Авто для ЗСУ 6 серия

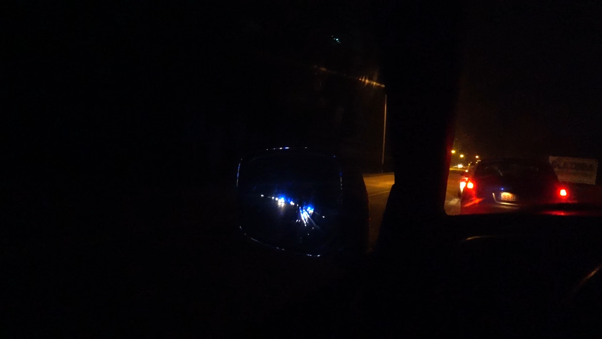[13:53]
Постоянно ездят, кружат полицаи. Ну, имеется в виду, бороздят просторы. Смотрят, чтобы никто не нарушал. Ну, как-то так. Все равно иногда кто-то проскакивает, кто-то пролетает. Наверняка за поворотом там. Ну, я очень надеюсь, что выписывают штраф, то бишь мандат карный. Ну, так ли это? Не хочу проверять. Тут осталось немного. Помоги, ой, как бы не заснуть.